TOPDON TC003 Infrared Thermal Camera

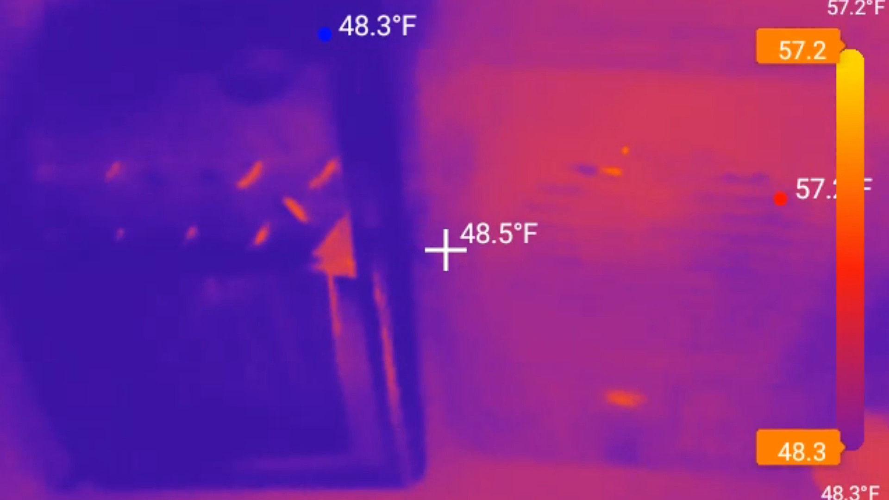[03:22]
On screen: spot 48.5°F, min 48.3°F, scale top 57.2°F, scale bottom 48.3°F
These keep me warm in the winter and they're also good for load testing.
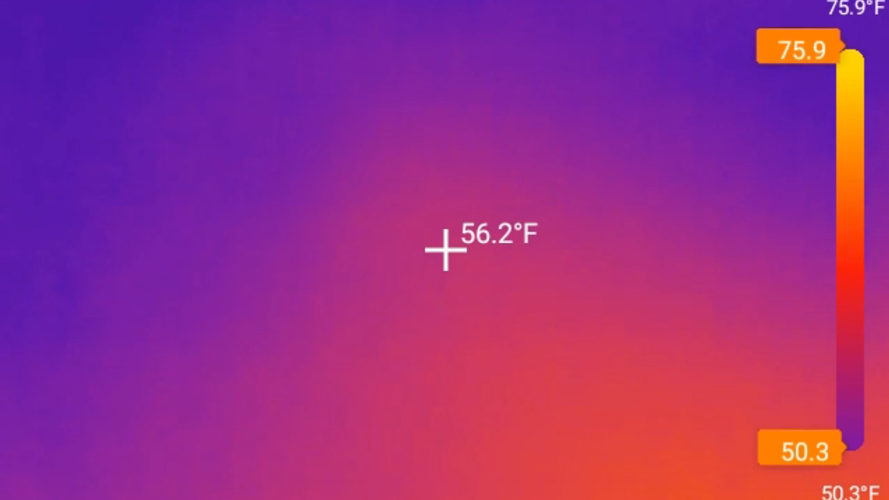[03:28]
On screen: spot 56.2°F, scale top 75.9°F, scale bottom 50.3°F
So these have been off for a while but you can still see the floor is a little bit warm in front of the space heaters.
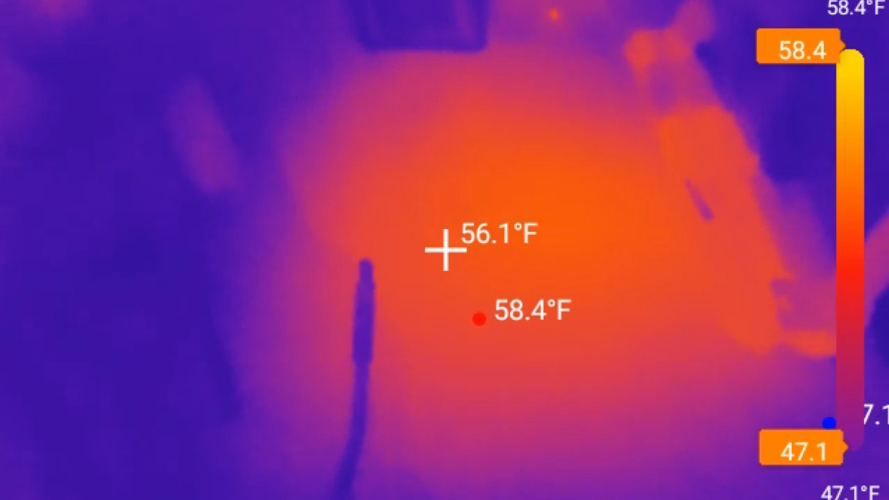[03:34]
On screen: spot 56.1°F, max 58.4°F, scale top 58.4°F, scale bottom 47.1°F
Let's just turn them on real quick so you can see what it looks like.
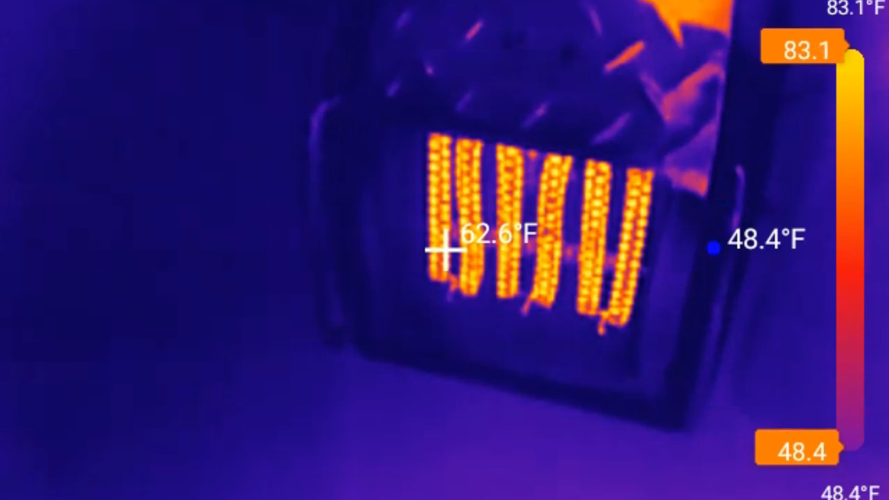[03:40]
On screen: spot 62.6°F, scale top 83.1°F, scale bottom 48.4°F
Pretty impressive. We'll shut that off.
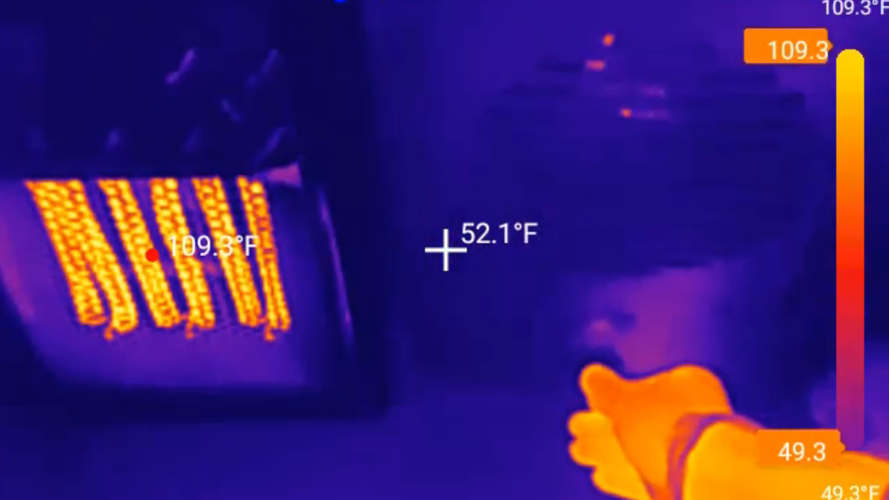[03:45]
On screen: scale top 109.3°F
And let's turn this one on.